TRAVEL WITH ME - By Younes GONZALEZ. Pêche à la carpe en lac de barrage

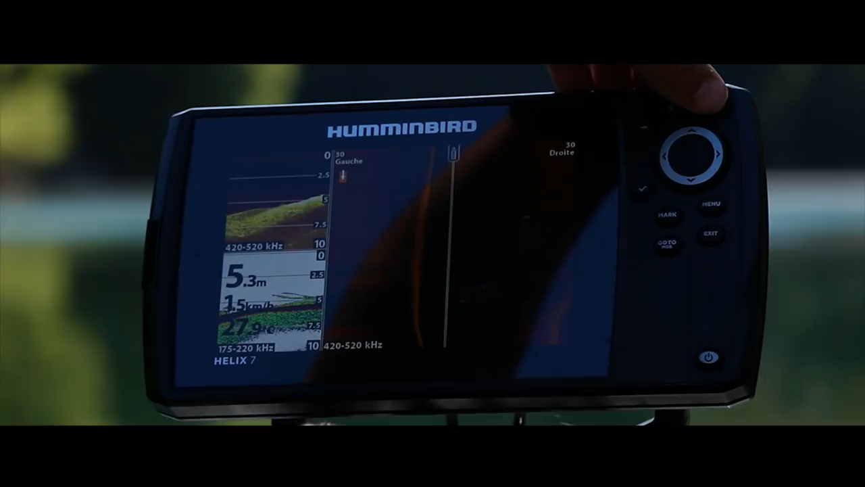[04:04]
On screen: depth 5.3 m, speed 1.5 km/h
qui est équipé du side imaging et du down imaging Humminbird.
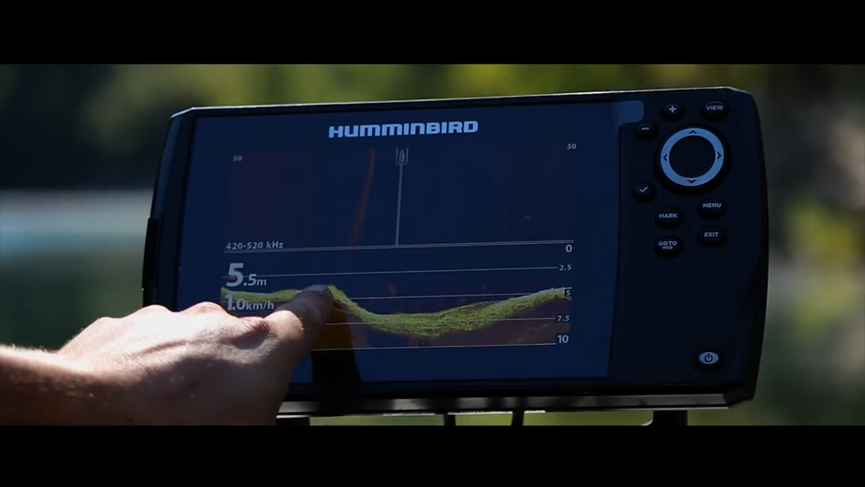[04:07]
On screen: depth 5.5 m, speed 1.0 km/h
C'est le Helix 7, un vrai régal, hein. Ça m'a permis rapidement de voir si je pêchais sur quelque chose d'intéressant.
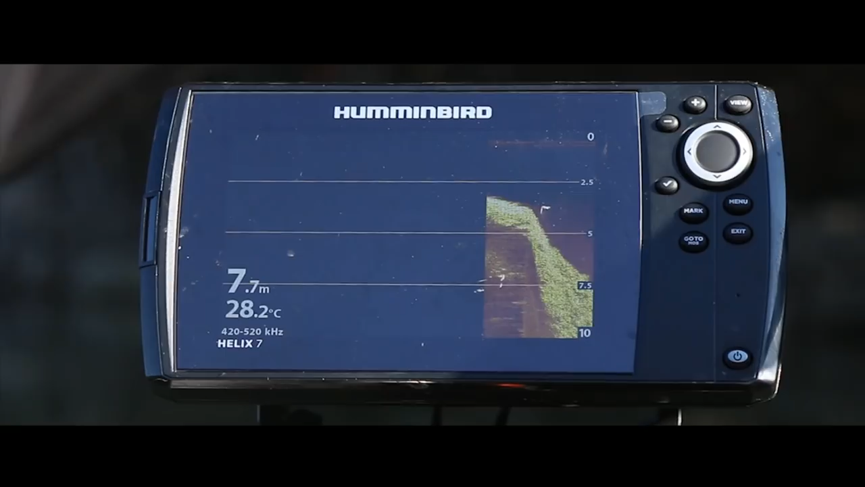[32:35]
On screen: depth 7.7 m, water 28.2°C
je vais avancer à vitesse un peu rapide et vous allez voir, ça descend à brut quoi.
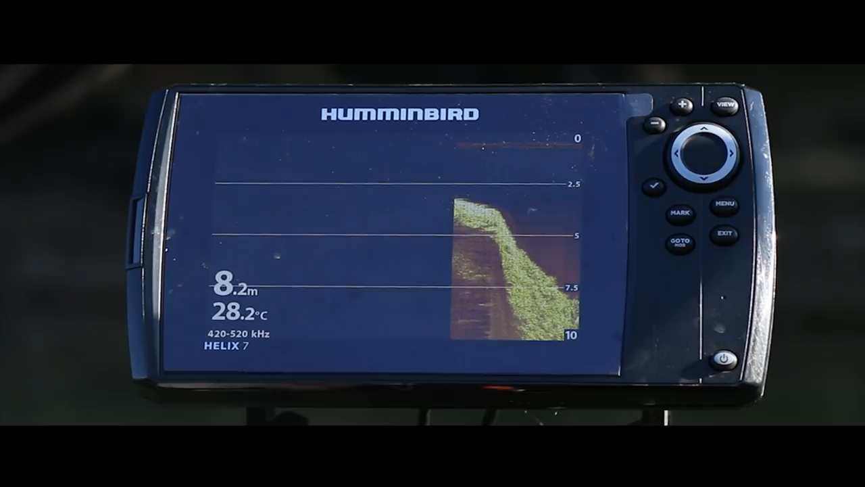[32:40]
On screen: depth 8.2 m, water 28.2°C
Ça descend à brut. On est déjà dans 8 mètres. 8 mètres, 8 mètres, paf.
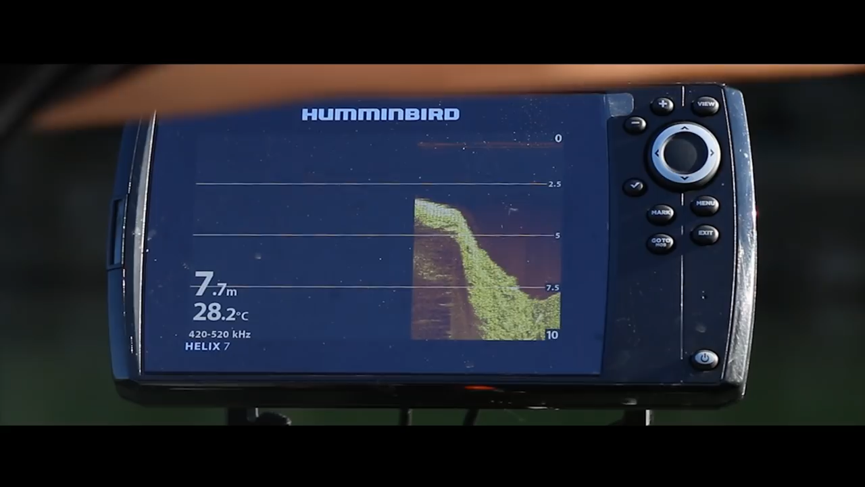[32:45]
On screen: depth 7.7 m, water 28.2°C
Là, il y a un petit tombant, ça remonte un petit peu. Ça remonte un petit peu.
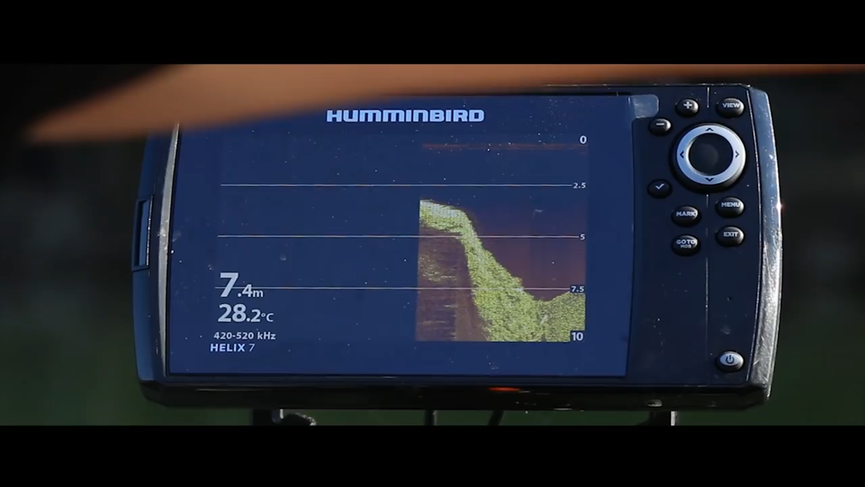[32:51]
On screen: depth 7.4 m, water 28.2°C
Et c'est stable. C'est stable à 7,50 m. 7,50 m, c'est stable.
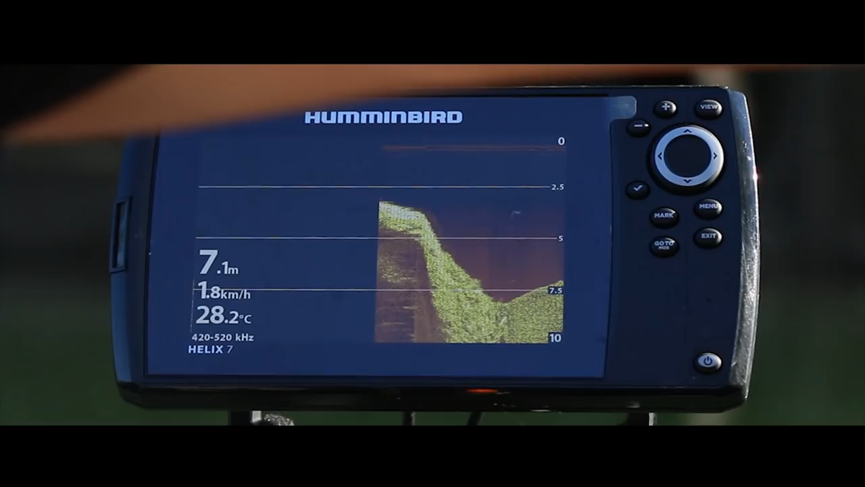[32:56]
On screen: depth 7.1 m, water 28.2°C, speed 1.8 km/h
Et ça va remonter pour l'autre berge.
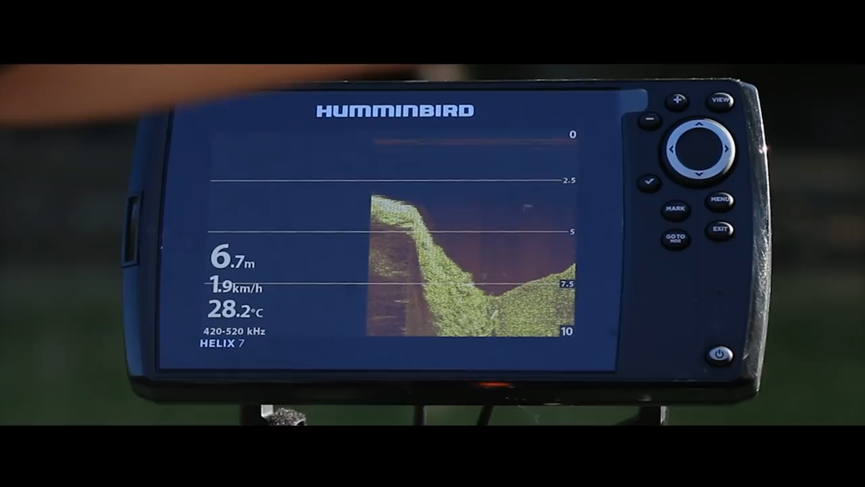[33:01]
On screen: depth 6.7 m, water 28.2°C, speed 1.9 km/h
Donc ça, c'est des profondeurs que, dans lesquelles je ne suis pas, extrêmement fan. Je ne suis pas extrêmement fan de ces profondeurs. Donc je vais aller chercher,
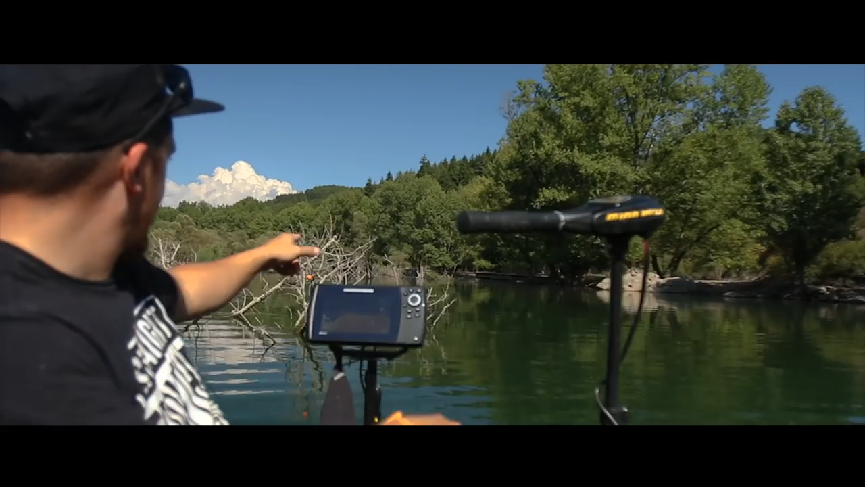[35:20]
Voilà. J'ai d'ailleurs mis un repère, hein, un repère carpe spot, qui me permet en pleine nuit de retrouver mon spot assez facilement.
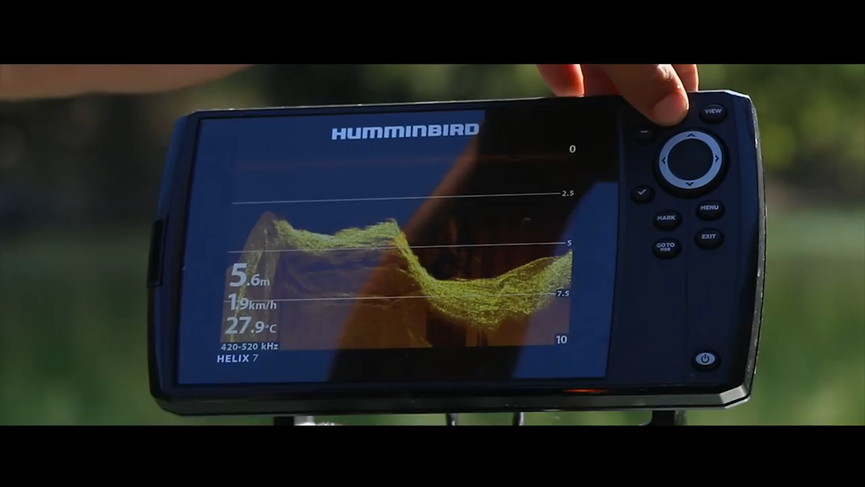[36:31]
On screen: depth 5.6 m, water 27.9°C, speed 1.9 km/h
Ah, le plateau continue. J'accélère un peu plus histoire de déterminer bien le tombant en fait.
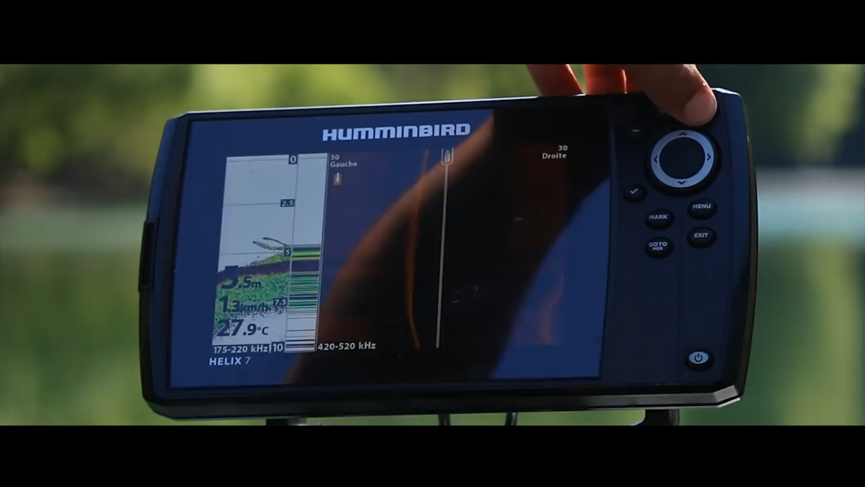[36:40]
On screen: water 27.9°C, speed 1.3 km/h
J'aimerais bien pêcher sur cette marche avant de tomber dans le tombant directement quoi. Voilà, ça commence à descendre.
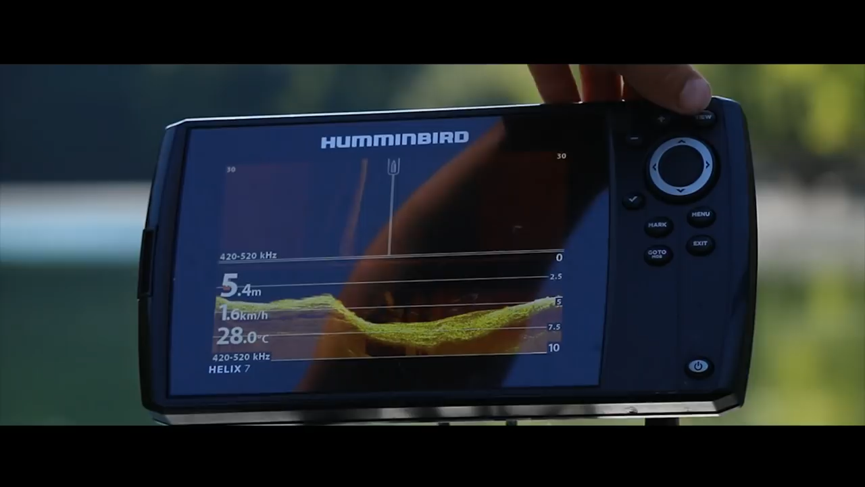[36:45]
On screen: depth 5.4 m, water 28.0°C, speed 1.6 km/h
D'accord, ça commence à descendre à partir d'ici.
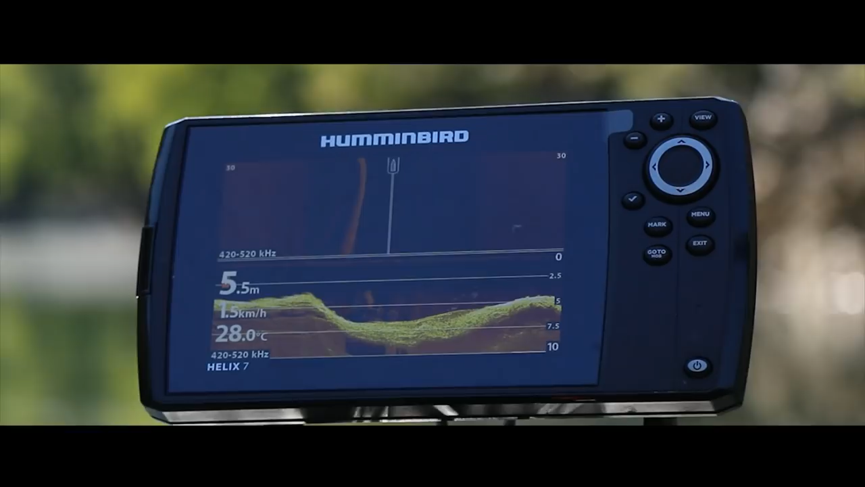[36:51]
On screen: depth 5.5 m, water 28.0°C
Donc ce que je vais essayer de savoir maintenant, c'est
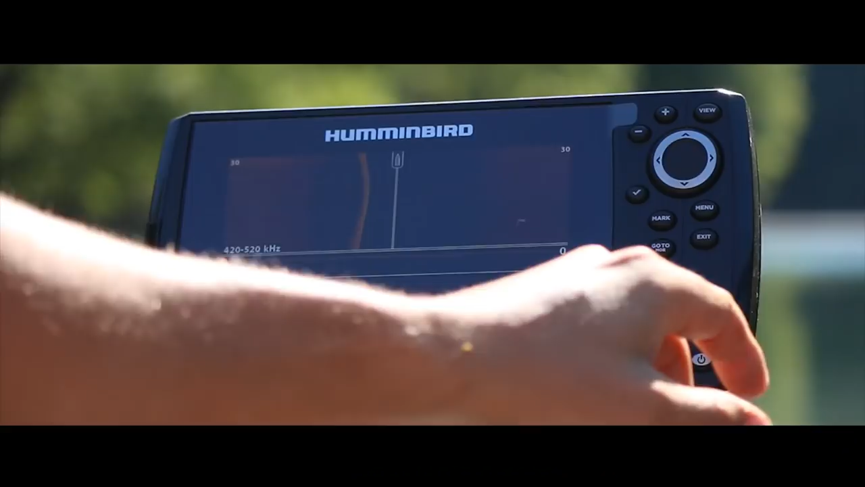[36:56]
où s'arrête ce plateau. Donc j'y reviens, je reviens sur ce plateau.
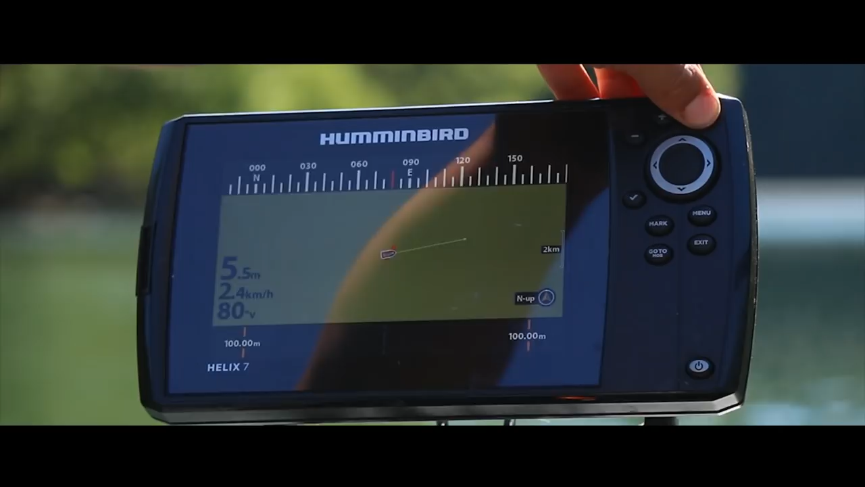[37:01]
On screen: depth 5.5 m, speed 2.4 km/h
Voilà, là on est sur la marche,
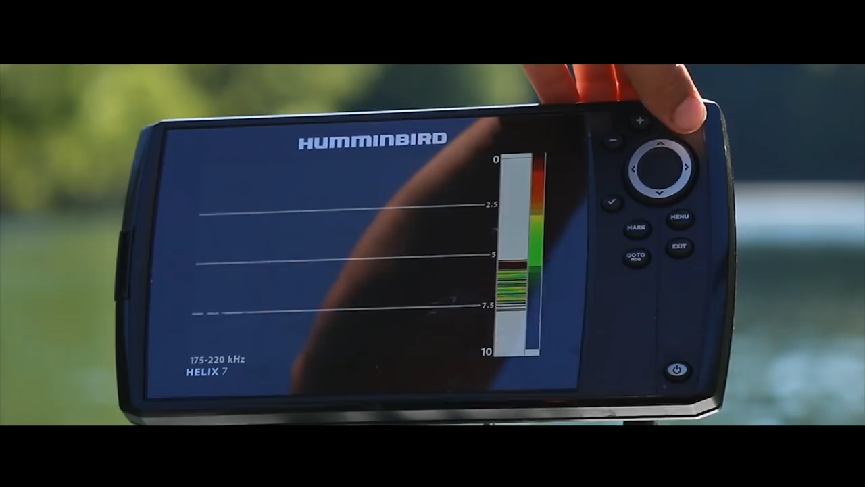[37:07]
parfait, on remonte dans les 5 mètres et là je vais essayer de voir,
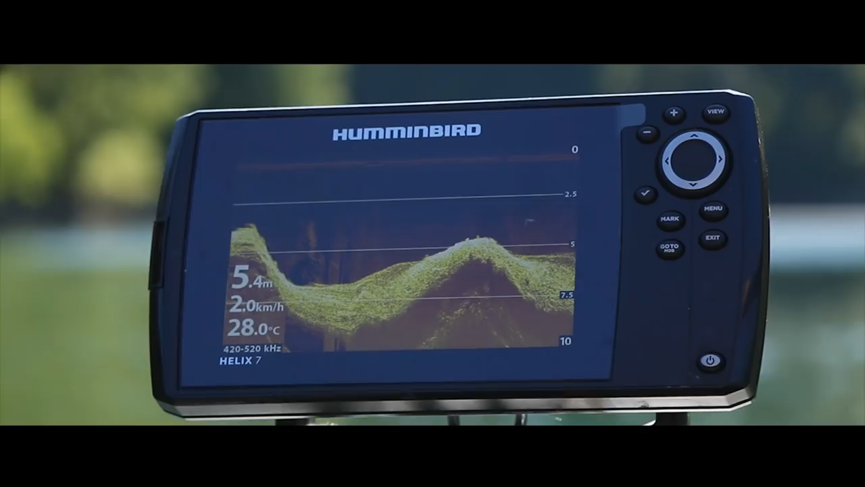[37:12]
On screen: depth 5.4 m, water 28.0°C, speed 2.0 km/h
mais parce que le plateau ne longeait pas la berge, j'avais de suite des profondeurs à brut
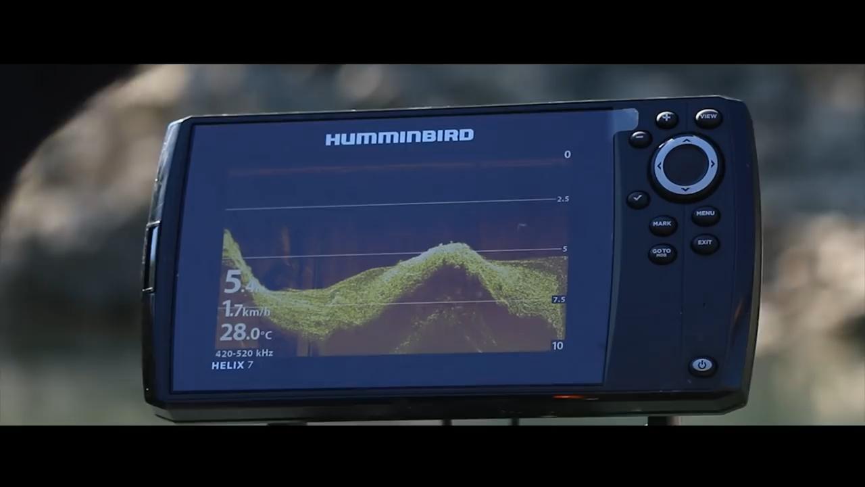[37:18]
On screen: water 28.0°C, speed 1.7 km/h
sur la berge de droite et là je voulais voir si c'est exactement la même chose. Pour l'instant on reste sur